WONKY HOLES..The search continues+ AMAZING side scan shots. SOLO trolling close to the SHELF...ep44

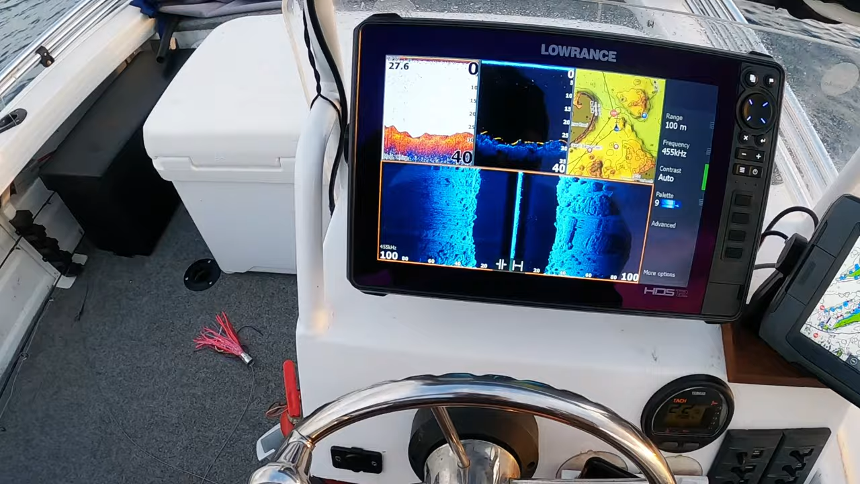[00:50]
Look at all that structure. I'm gonna
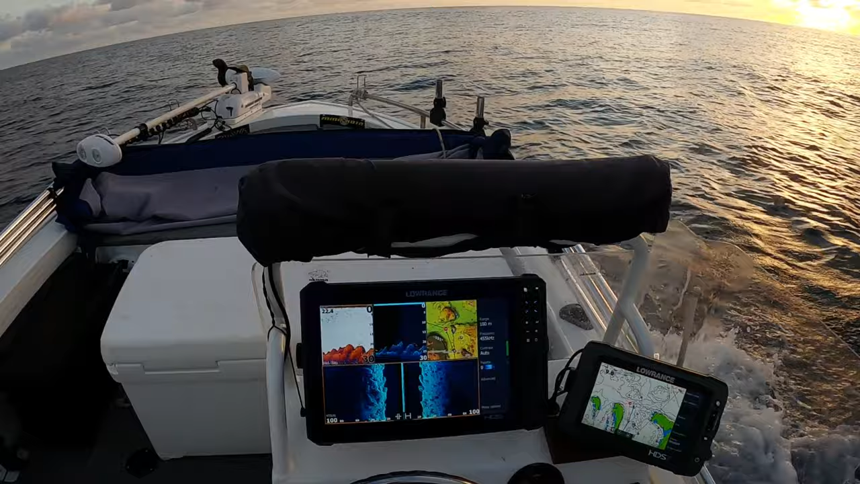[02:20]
Oh that structure man. No fish at all.
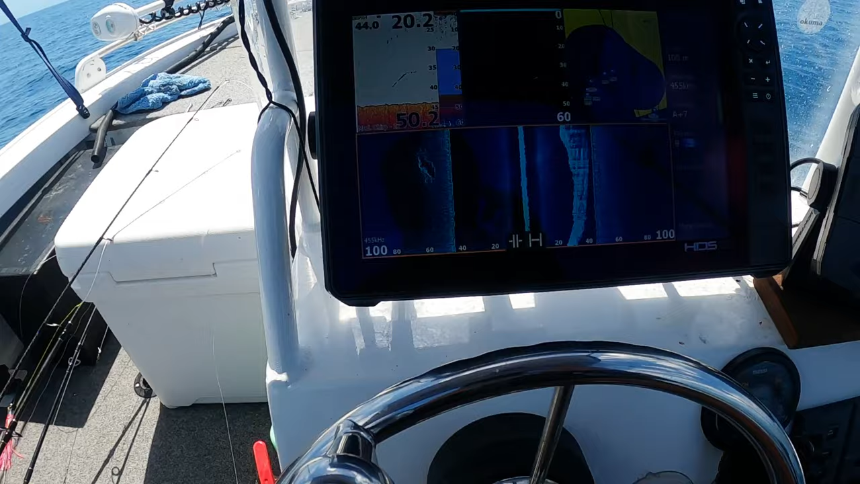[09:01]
Check this one out guys. Look at the one I just found.
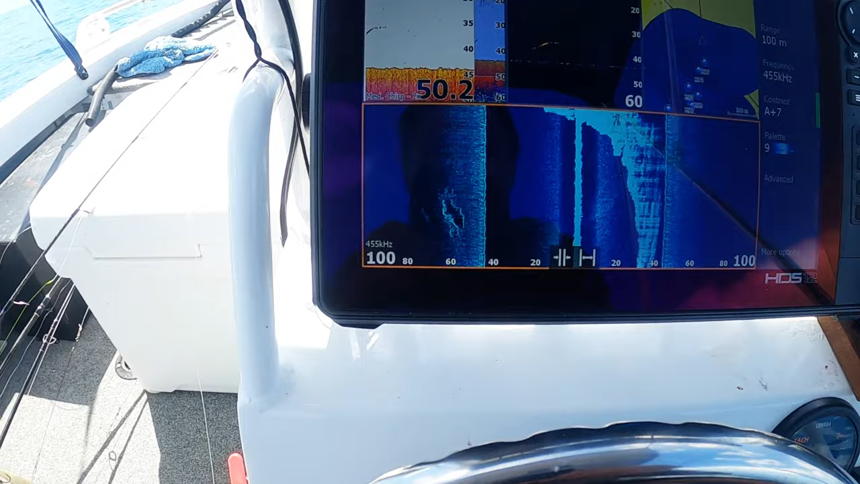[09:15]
I don't know. That is a big arch on top of it too. There's a big arch there.
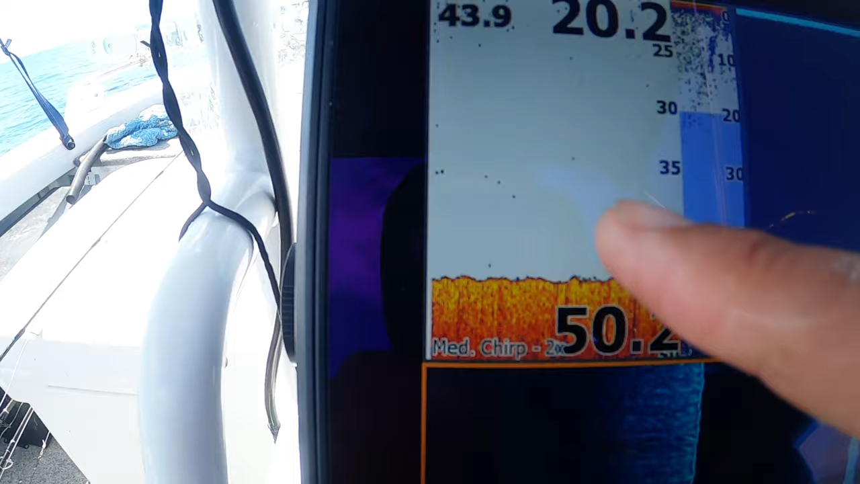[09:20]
Check that out guys.
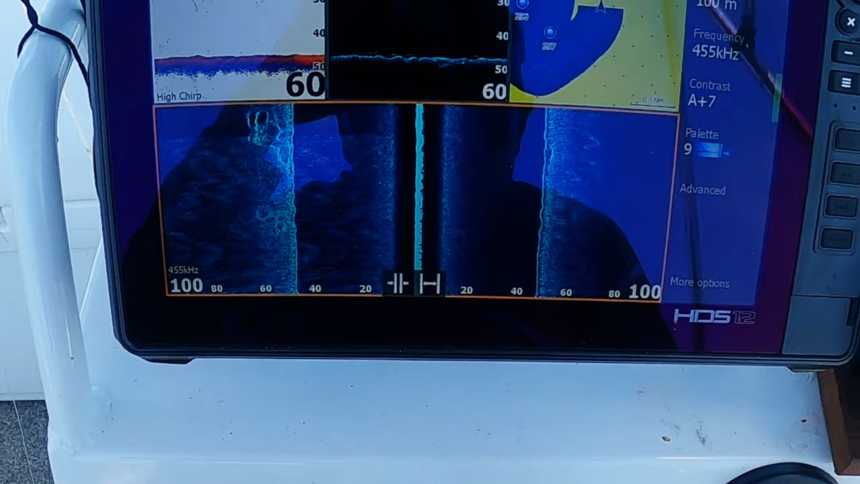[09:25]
Look what we're coming up on. Wonky holes left and right.
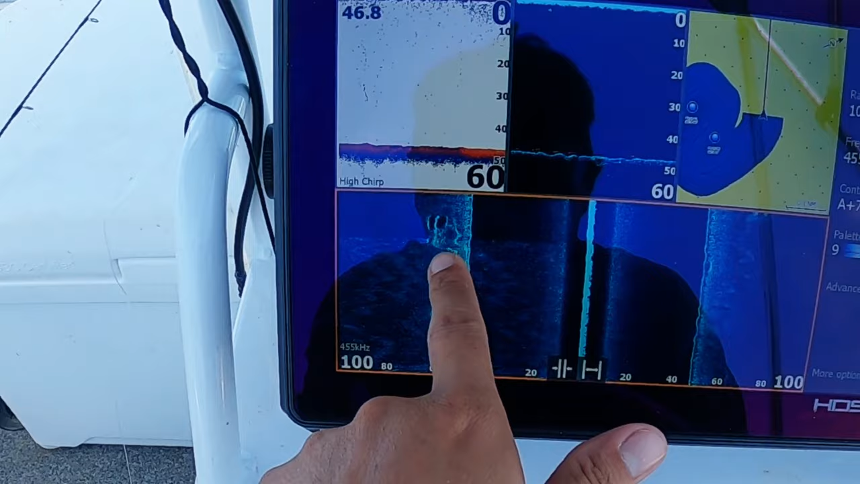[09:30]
Look at that one. Beautiful. Look a new one coming up right here. Oh.
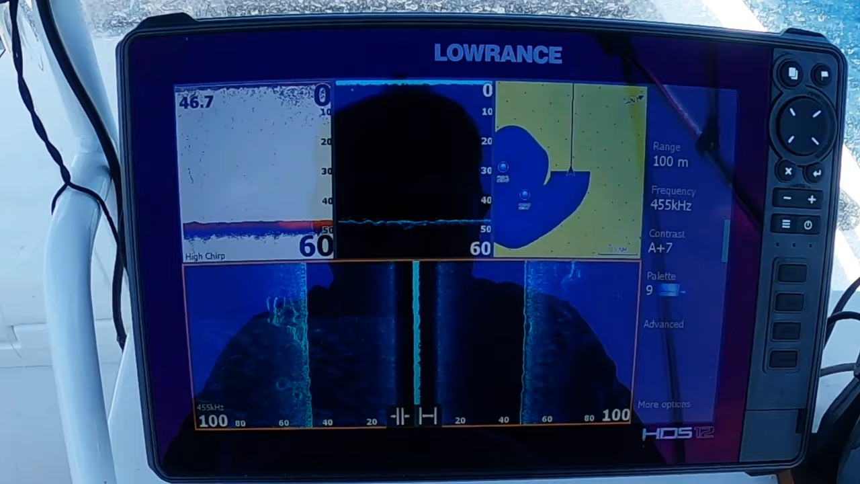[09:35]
This is going to be new fishing spots. Whoa. Look at the size of that big one.
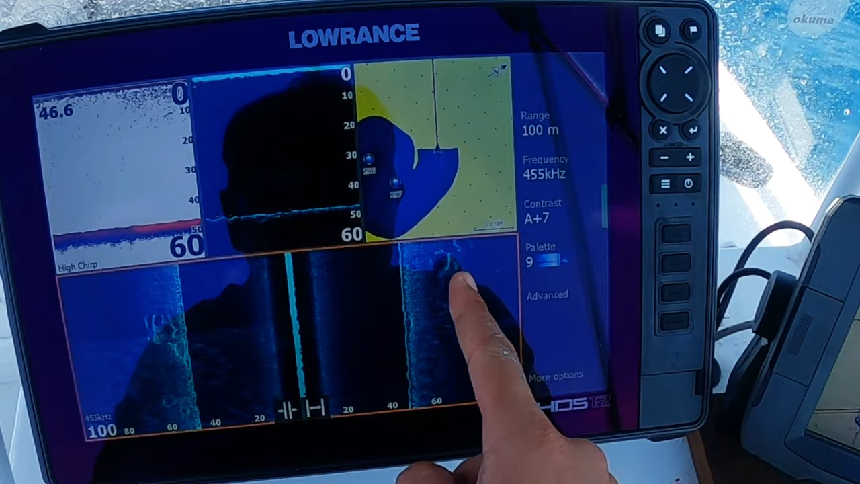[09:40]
It's almost three in a row there. That's about 70 to 80 meters.
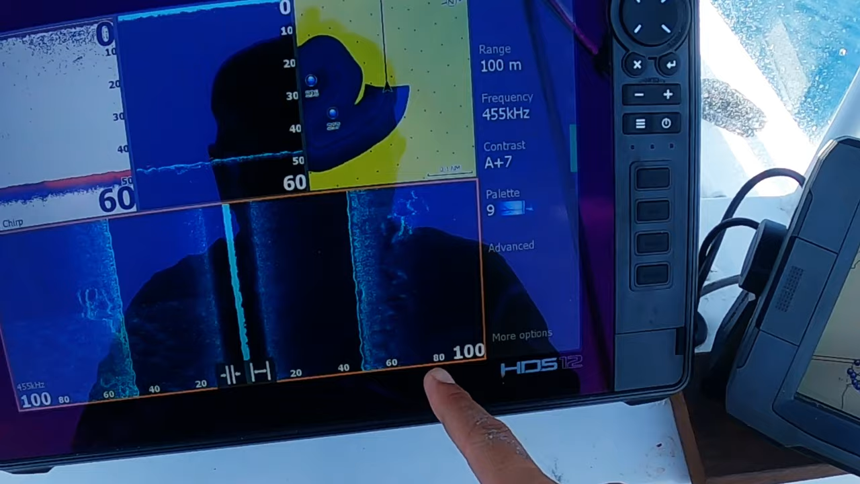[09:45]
So about 20 meters wide there. There's wonky holes batch there. You got another batch there.
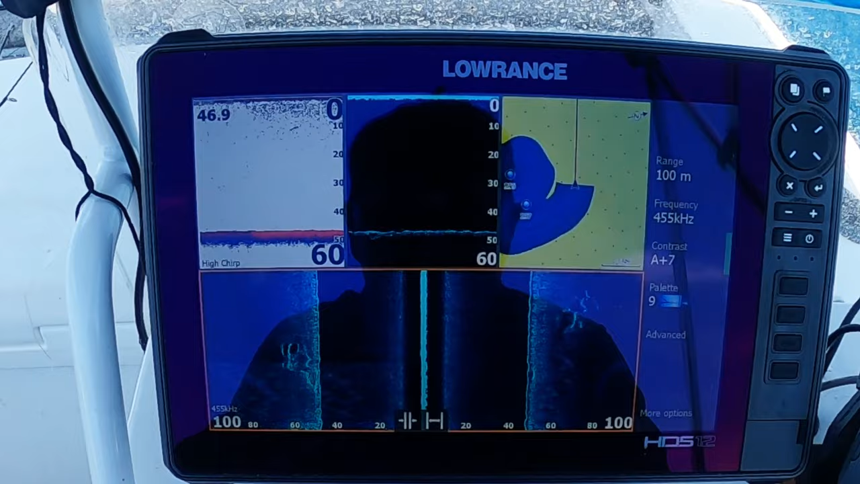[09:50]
Wow guys. Think we've struck gold again.
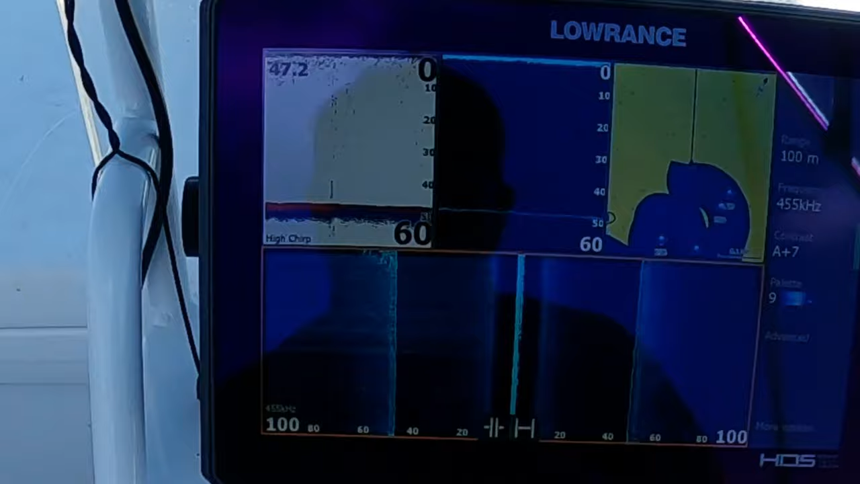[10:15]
What? Look at that. I just marked those ones there.
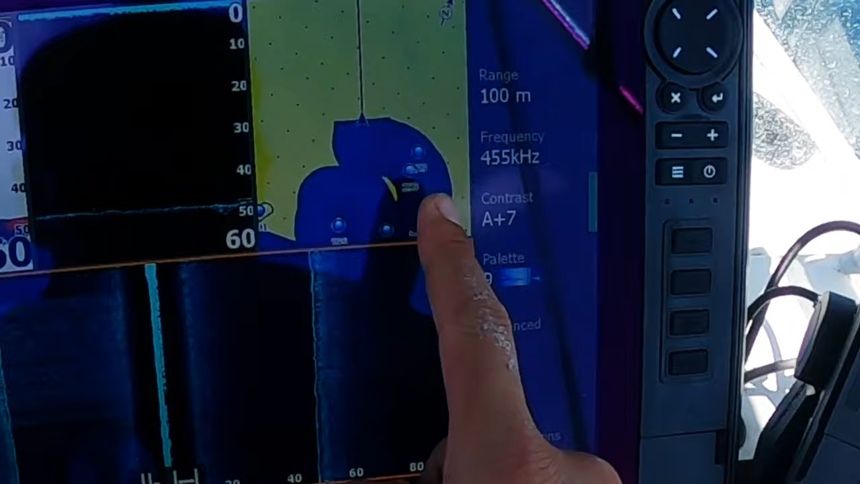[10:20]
Then look. There's another one popping up. Look at my track. It's a fresh new track.
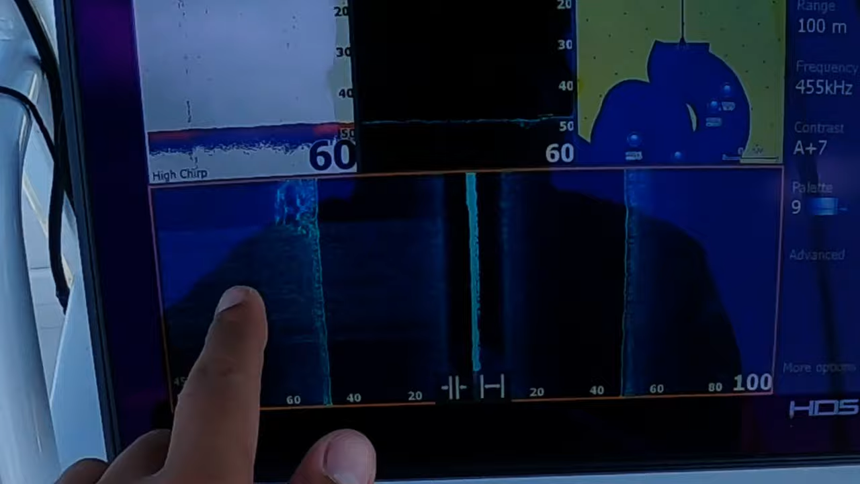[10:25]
Look at that brand new one. Oh. This area is littered with wonky holes boys.
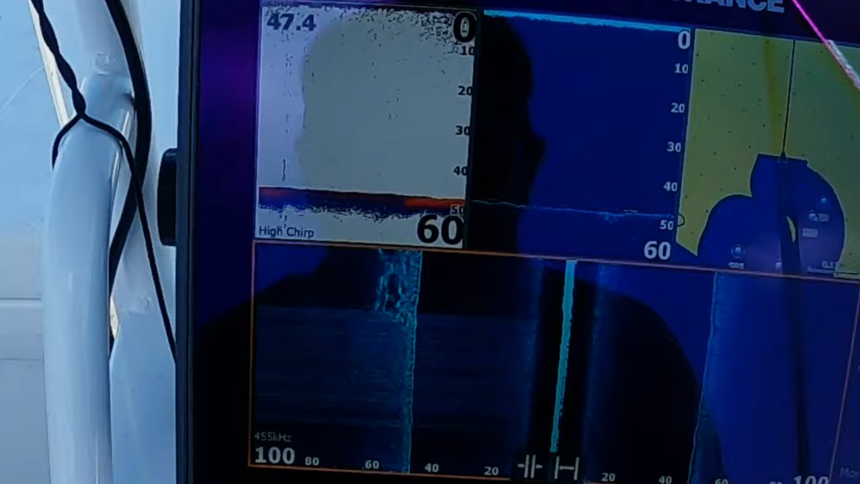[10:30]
Look. Another one's showing up. He's big.
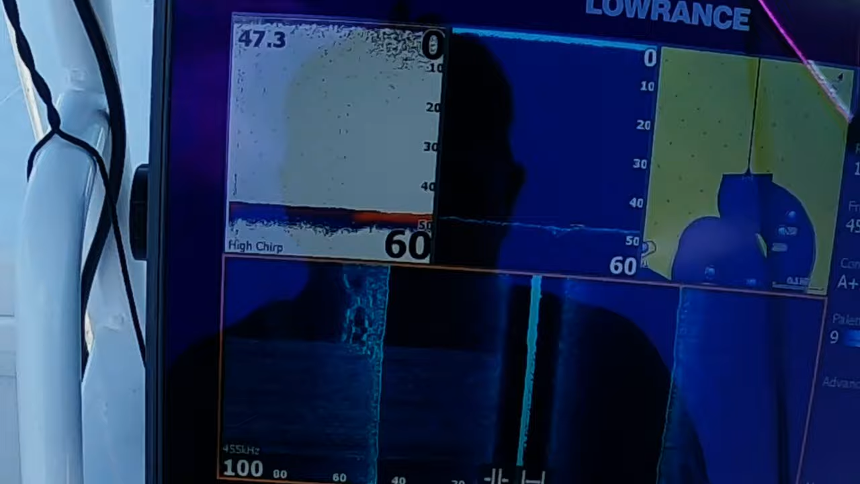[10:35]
Oh yeah. Oh I'm excited.
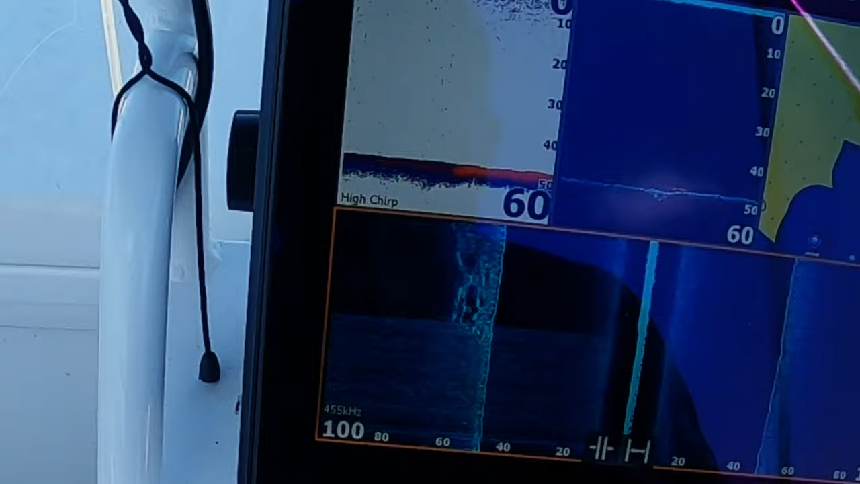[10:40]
But this is a. They're not showing much fish on them now.
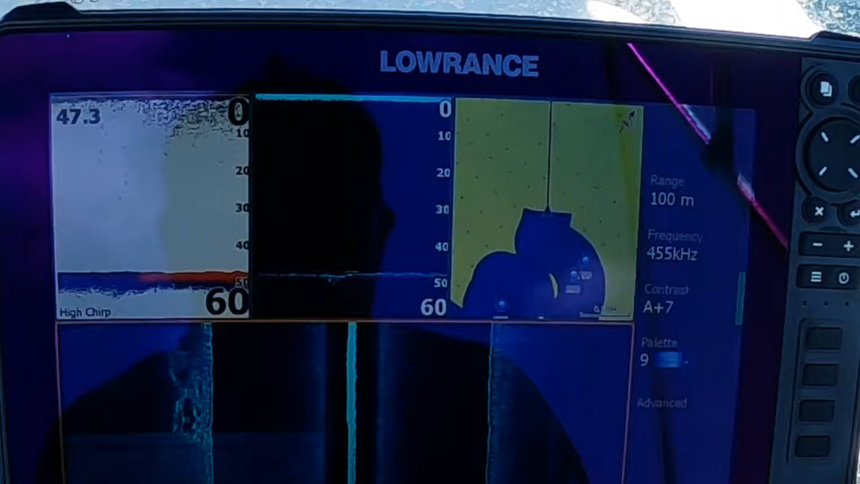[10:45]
Because it's midday. But. I know they'll have fish later on. Guaranteed.